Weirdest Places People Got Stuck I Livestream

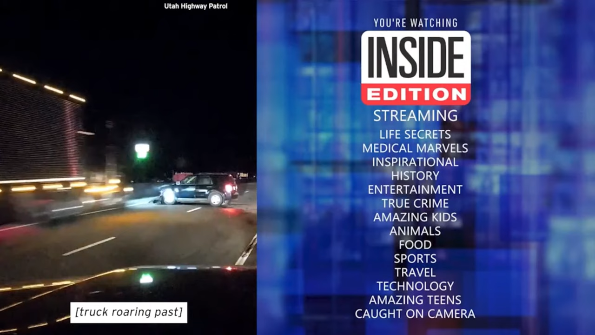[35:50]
It's the heart-stopping video of a truck nearly hitting two people on the road.
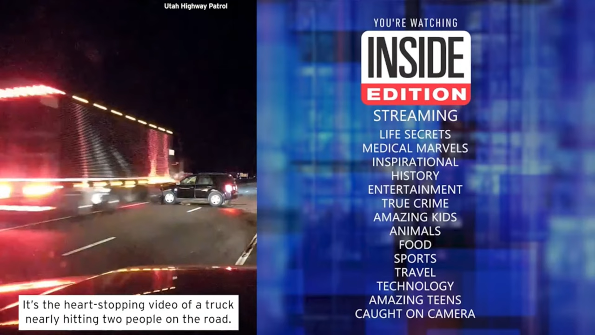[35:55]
You can see one man waving frantically at the semi to warn the driver that a black car was broken down,
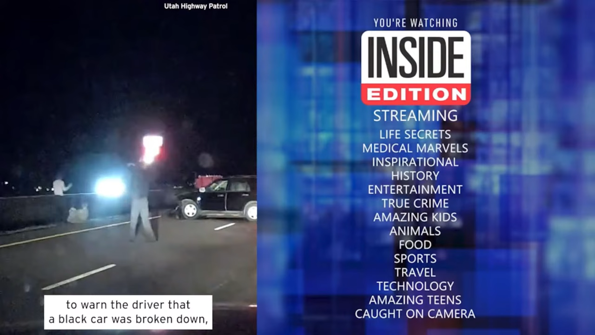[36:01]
blocking the lane along a highway in Utah.
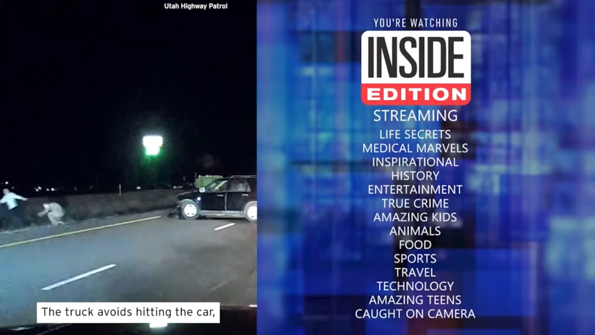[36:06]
The truck avoids hitting the car, but practically runs over two people on the side of the road.